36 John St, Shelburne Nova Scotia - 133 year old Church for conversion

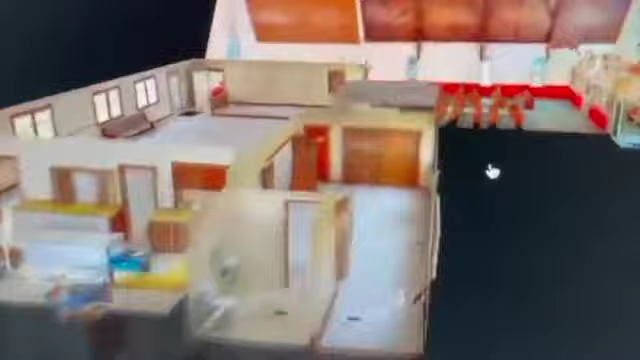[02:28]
It offers the potential for a conversion into a number of one or two bedroom units.
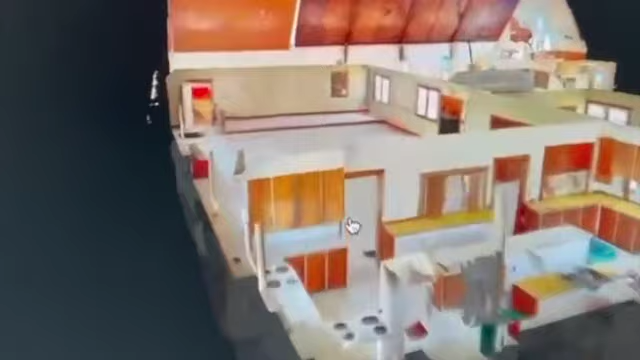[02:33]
Feel free to explore a comprehensive 3D tour of the space at your convenience online.